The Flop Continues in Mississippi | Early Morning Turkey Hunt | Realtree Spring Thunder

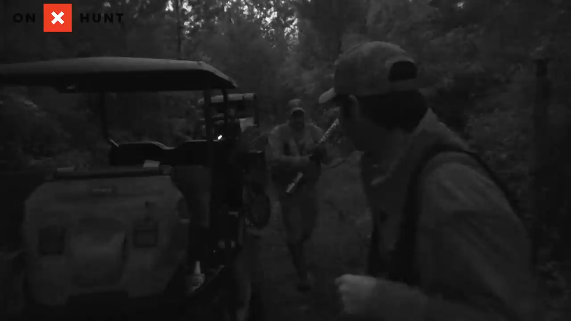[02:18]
Realtree Timber is ready.
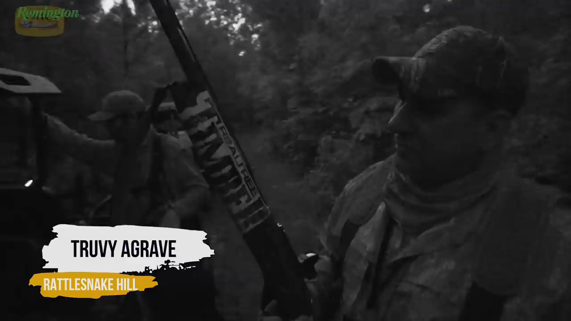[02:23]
He's got the NASCAR shotgun. Just carry him, we'll get trace to him.
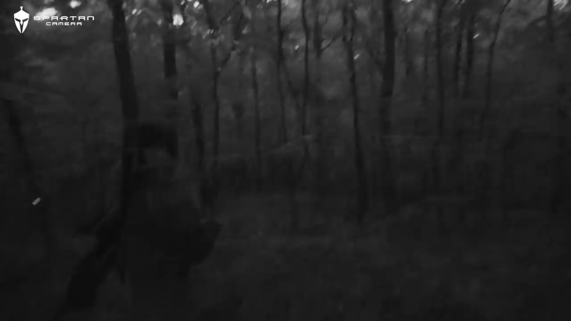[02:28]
If we take our time, I think we can get down to this dark tree.
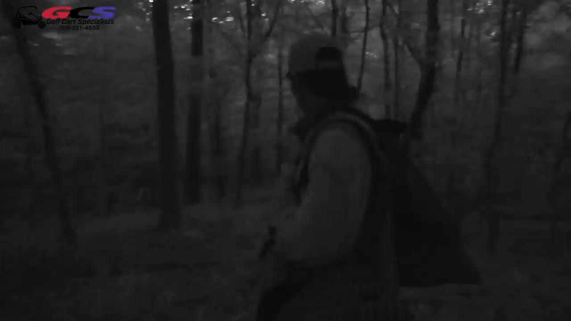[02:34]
He's gonna be right across, we just can't, we can't be stepping on sticks.